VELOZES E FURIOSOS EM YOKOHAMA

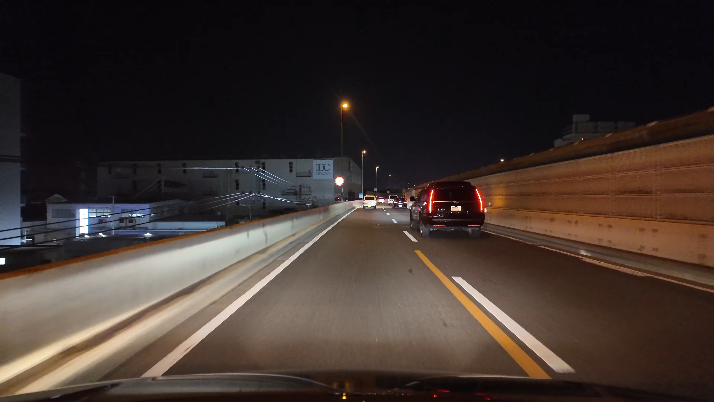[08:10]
Mais um motivo para vocês ajudarem aqui meu canal a divulgar, né? Porque eu tô gastando grana aqui para poder vir para cá, né? Então o que acontece? Deixa eu só dar uma olhada ali, ali já tá falando, né? Já tá falando ali, né, na placa, né? Para os carros que estão indo para esse estacionamento, né? Para não causar problema, né? Tava escrito ali, né? Porque já tá chegando perto. Né? O que aconteceu, né?
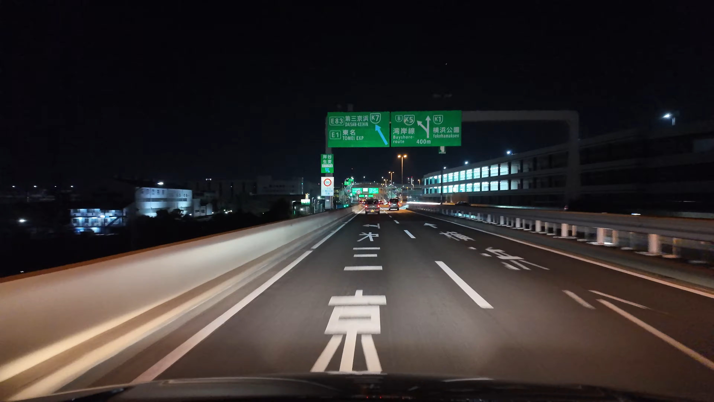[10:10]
Só que o lugar, a sensação quando você tá lá, é como se você estivesse dentro de um filme de Velozes e Furiosos, entendeu? A gente chegando lá, vocês vão entender o que eu quero dizer, né? Porque pra entrar lá, como eu falei, né, são várias curvas, subidas e descidas, entendeu? E fica no centro, né? No caso, na Baía de Tóquio, né? No meio da Baía de Tóquio, entendeu? Então é um... Os carros passando pela rodovia, né? Ao redor da rodovia, como vocês podem ver, mais ou menos assim, ó. Vocês estão vendo aí na parte da frente, né?
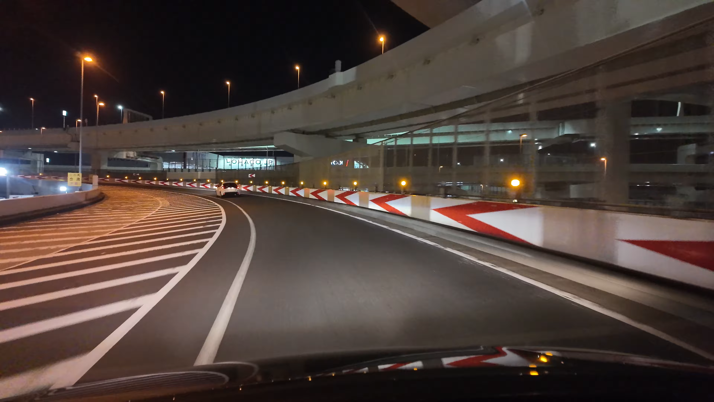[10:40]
Os carros passando, fazendo aquele barulho top, né? Do motor, ficando descarga, né? E as pessoas, pô, ficam loucas, né? Entendeu? Ó, já tem um carro aqui, ó, na direita aqui, ó. Tá vendo, ó? Tá vendo ali na frente ali? Não sei se tá dando pra ver, entendeu? Então, tipo, os estrangeiros começaram a divulgar e começou cada vez mais estrangeiros aqui. Hoje em dia, principalmente sexta, sábado e domingo, na parte da noite, dá muito mais estrangeiro do que japonês, assim, visitando o lugar, né?
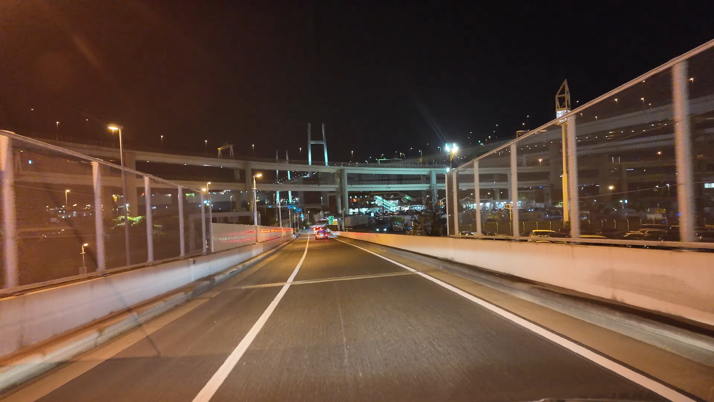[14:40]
Acho que tá de boa, né? Ó, já tem gente ali parada ali, ó. Eu vou passar bem devagarinho, não sei se a câmera vai pegar do lado direito, ó lá, ó.
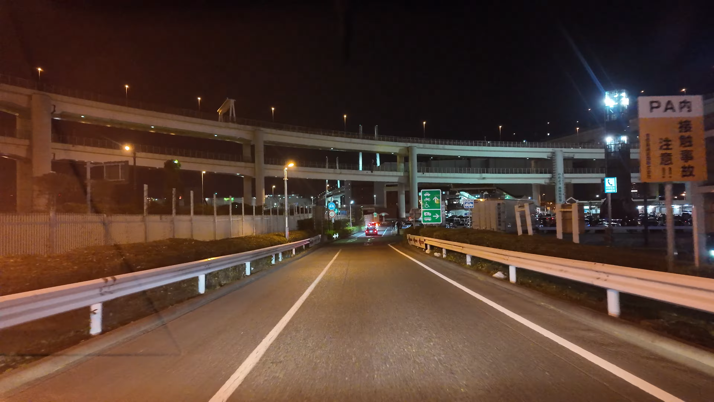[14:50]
Do lado direito ali, ó, pessoas ali, ó, já parado. Essa entrada aqui pra ver os carros entrando, ó. Do lado direito ali, ó. Tem pouquinho, mas agora é 7:30 da noite, ainda é cedo, né?
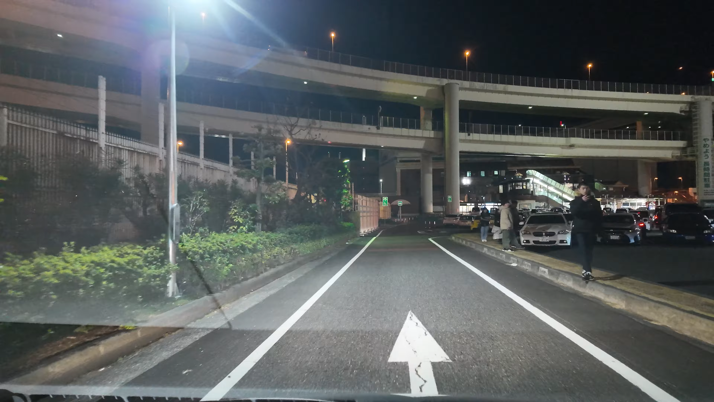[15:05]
Olha o pessoal ali já parado ali, com as câmeras, com tudo, né? Mas já tem bastante carro, pelo que eu tô vendo aqui. Arrumar algum lugar pra parar aqui. Já achei ali. Ai, graças a Deus. Imagina se chegar aqui pra filmar e não tem lugar pra parar.